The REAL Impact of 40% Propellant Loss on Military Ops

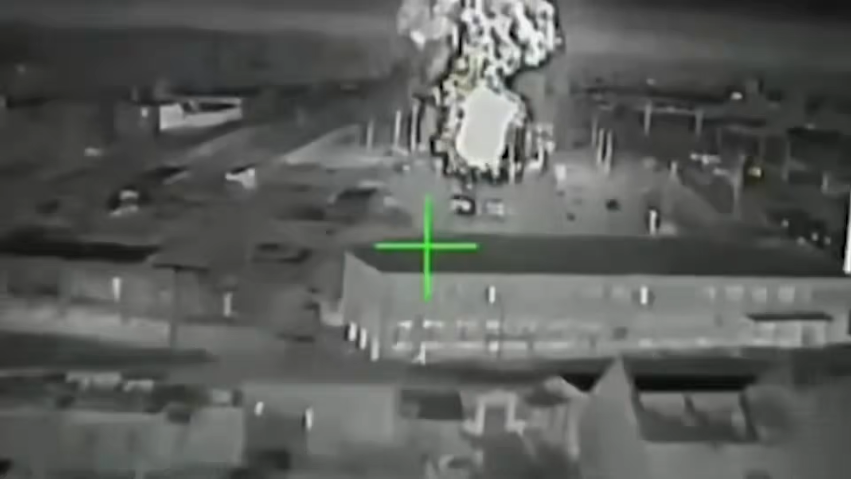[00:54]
A Ukrainian recon drone, the night before, pulled thermal imagery from a commercial satellite feed. It found the telltale one.